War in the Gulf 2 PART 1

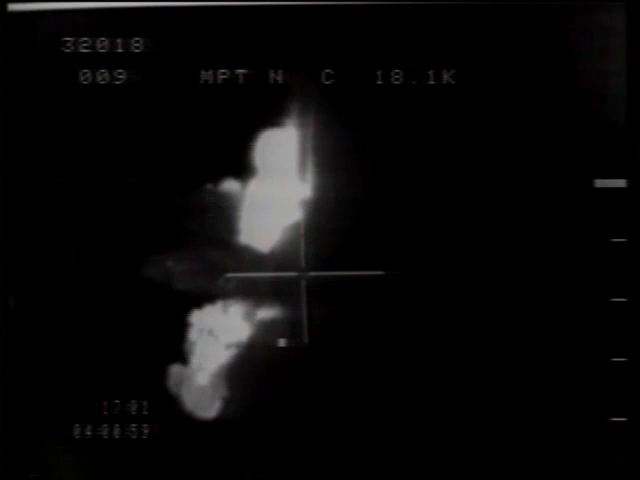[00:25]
The attacks caught the Iraqis by surprise.
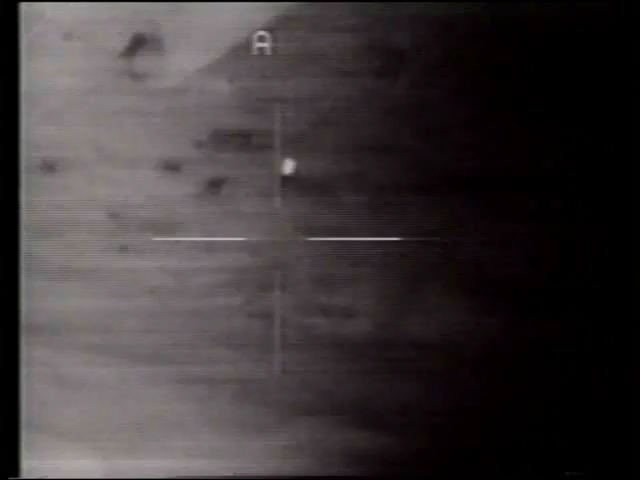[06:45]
But it will drop one or two in a very tiny spot,
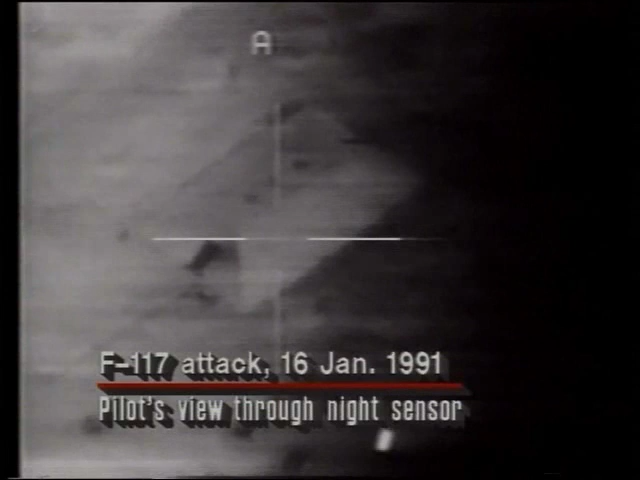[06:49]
and therefore it will probably only be used to hit a pinpoint target, something that's very badly needed, maybe like a control bunker.
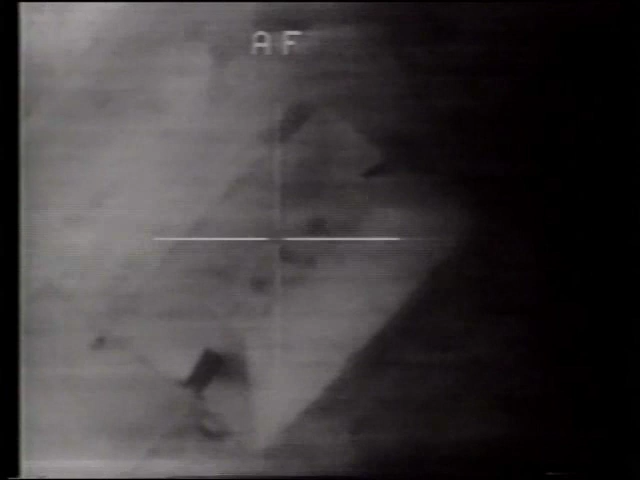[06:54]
There was one very classic shot where an F-117 during the war last week dropped a bomb through an air shaft hole, and the debris came out the front door. That is exactly what the F-117 does well.
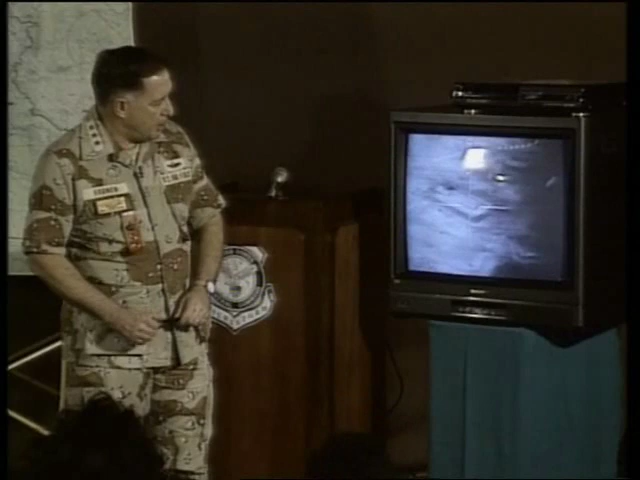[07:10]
There's another air defense sector over in the western part of Iraq. It's already been struck by a F-117. This is a team effort. The second aircraft comes through, and this part of the building here provides some structural weakness that will be exploited in this attack,
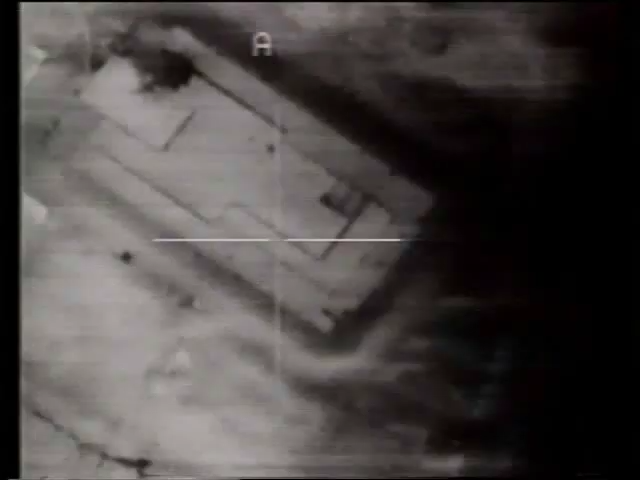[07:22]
and the bomb will hit in this area here.